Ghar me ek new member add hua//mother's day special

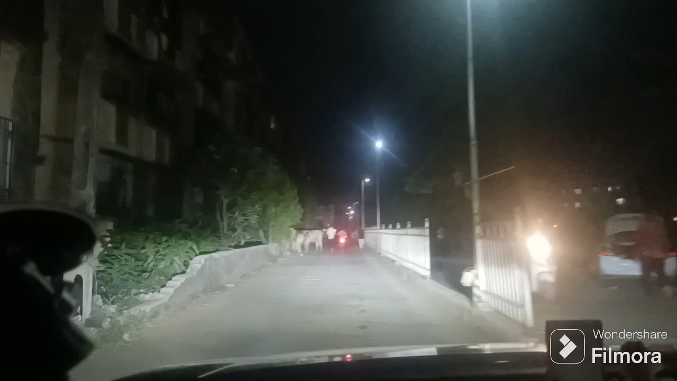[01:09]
है कि लोगों ने ग्राउंड फ्लोर पे स्कूल भी खोल लिया यह फ्लैटी है ग्राउंड फ्लोर वाला